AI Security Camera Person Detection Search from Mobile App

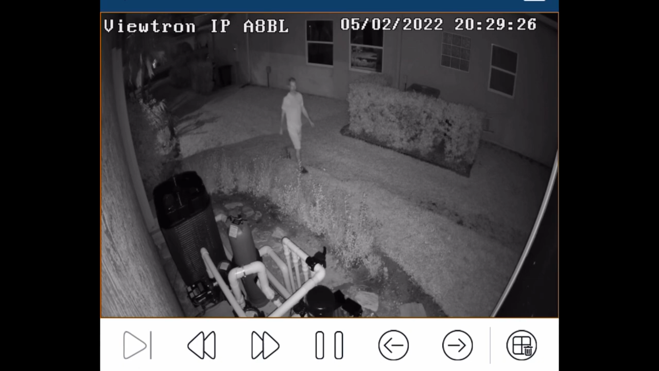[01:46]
I was testing the IR of this camera a couple of nights ago. So that's what I was up to there. And it works really good.
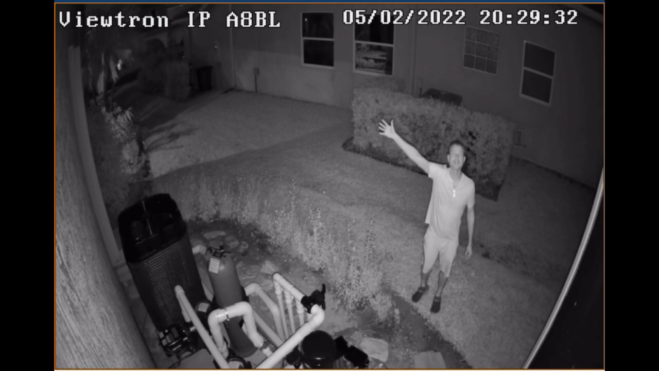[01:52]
It illuminates my side yard. Great. This is one of our new 4K resolution AI cameras.
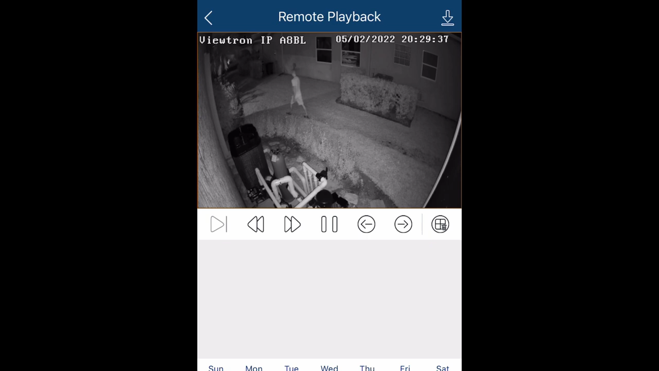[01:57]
And when I'm done, I could just click on that back arrow over and over again at the top of the screen,